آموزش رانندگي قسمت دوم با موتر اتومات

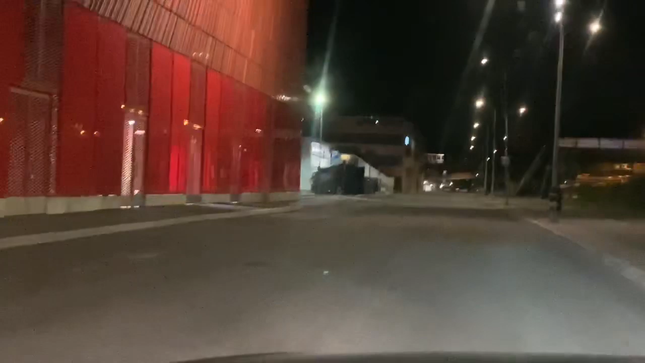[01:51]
دران این دیگه در نزدیک ای کسیم جایی هایییی آمد باید سرعت کم که صورت که که دست راست نفرهاییی که میخوایییییی پیادر رد چونه است یا نیست اگر نفر پیادره بود باید استاد کنید اون نفر رد جمع از او بعد شما می توانید بارید اینجا صورت سرک چیلسته ما بایده بیست صورت ادامه می دیم
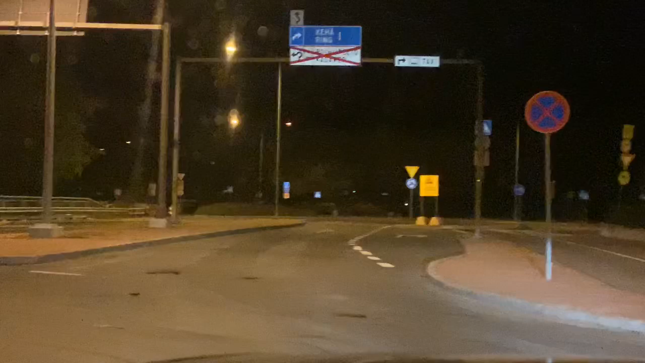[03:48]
باد، حالا من ایشاره می دیم، او دایی سمت ناریم حالا ما وارد ارتوبان بزرگ شد و می علامت چیل که اینجا خط زده اصطرشی منایشی است که تو می تینید که صورت چیلی اضافه تر باری یک علامت بود که از شهر یعنی خارج شده سرک اون می اماده اینجا صورت سرک شست است اینجا اشتاد میشه صورت اون سرک
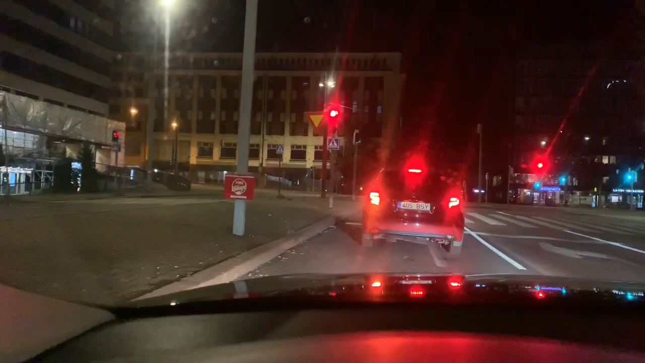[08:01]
پیش که آمده باید سرعت ما اینجا آمدم مسیر را مشخص کدم
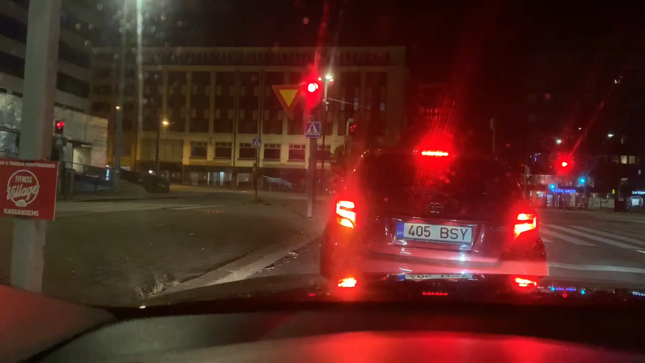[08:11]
اینجا علامت پیادرها هم خیلی مهمد چون بخاطر زیاد هست شبه ها مردم الکول مخورد متوجهزی نیست که باید سرعت ماشین یا نمیارد شما کاملا متوجهزی باشد
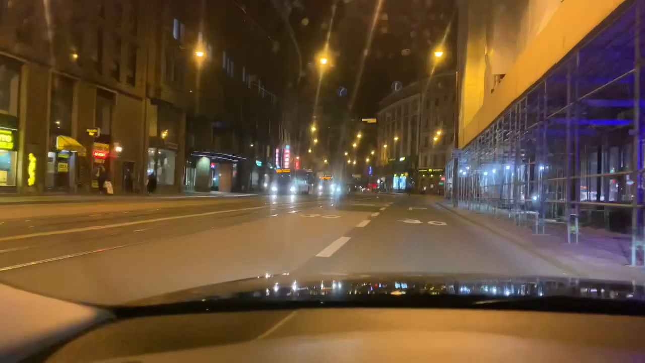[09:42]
پاینتر کنه بخاطر که نزدیک محل کار مشهد اینجا چرا خاموش هست ما کامل سرعت باید کم کنم از دو طرف متوجه باشم کسای دیگه که میخواید اینجا بود بخاطر درد موشن نمشه باید باید سرعت باید سرعت کم کنم از طرف دو آزده به شب بعد چرا خاموش باشد
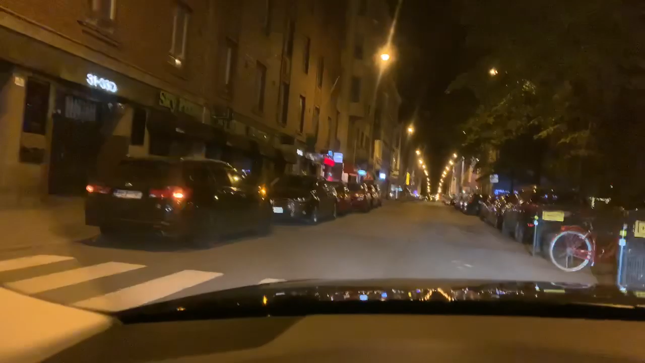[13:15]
این ساحت که می هاید دایم که این ساحت این می هاید اینجا بسیار بایسته بارده اگر سرعت سی است از شما کوشک بایست پنج بایست بارده به خاطر که کسی
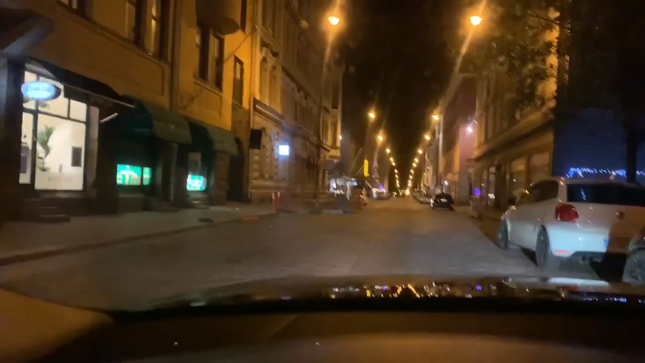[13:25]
های ماشین پارک مرده یا از ماشین یک دفعه بیرون می هست یا کوچه
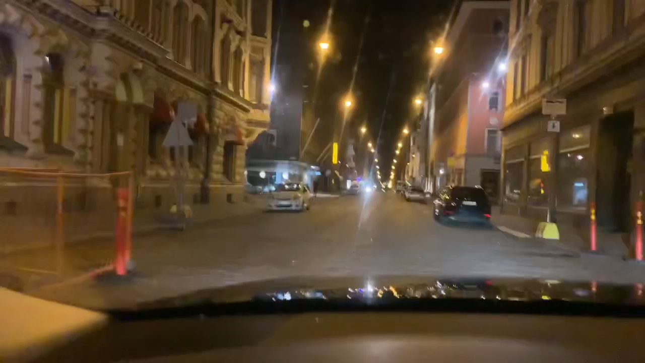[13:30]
های کوچیک کوچیک خیلی زیاد است که نفر بدون زیگا متوجه باشه ماشین است بایسته بیرون چون ها قوالی از اونا است که پای پیادر هده باشه این بسیار مهم است اینجا می هرد در پیشوی بار و دیسکو و هستی چیزها
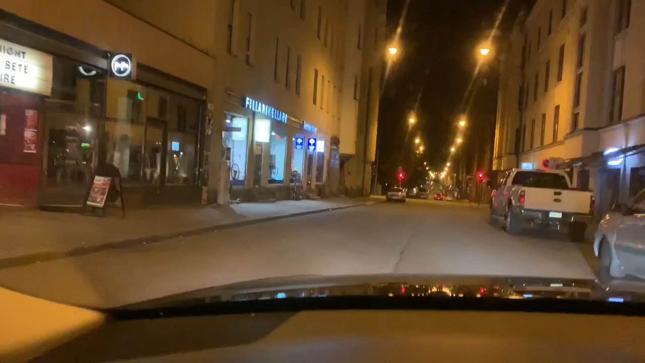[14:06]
که می کامی رد صورت کم کید بخاطر که مردم ها زیاده الکول مفرند چیزها سرب شب باید صورت کم باشه سایزیز اینجا سرک است یک طرف پاید من اگر خواستم که
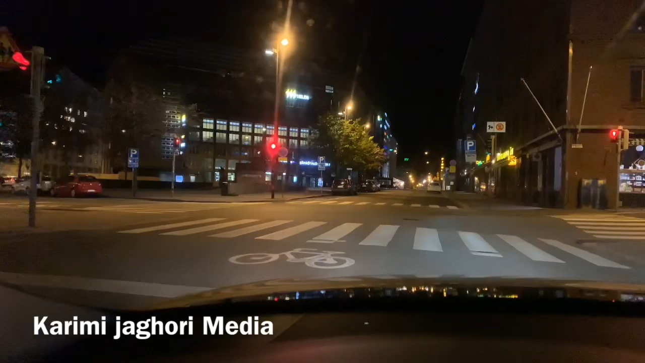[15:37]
اینجا ما میخواییم دیستی راست بارو کم کنیم دیستی راستی دیستی راستی راستی راستی راستی راستی مدید